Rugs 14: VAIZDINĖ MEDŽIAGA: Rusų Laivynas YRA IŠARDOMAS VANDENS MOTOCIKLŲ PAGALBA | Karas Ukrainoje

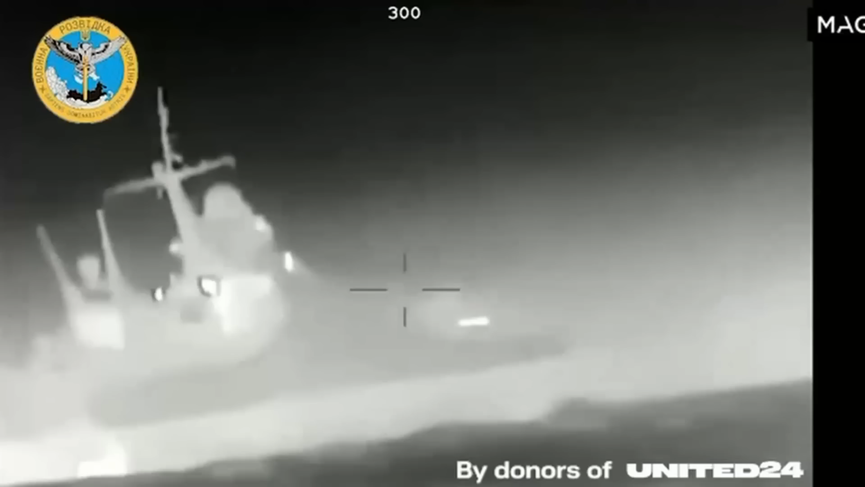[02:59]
Ukraino specialiusios paėgus išleido mūšio vaizdenią medžiagą, parodančią, kaip dronai prieartėjo prie laivo.
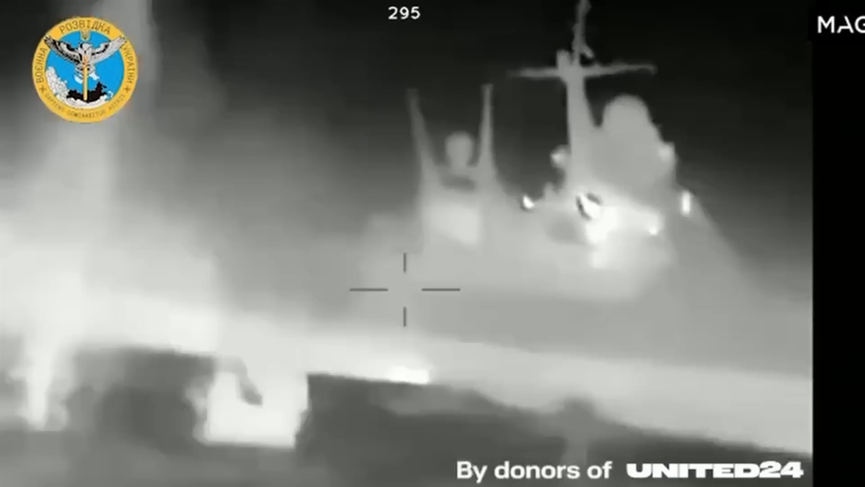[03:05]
Galiausiai visi penki dronio, kaip pranešama, buvo numušti.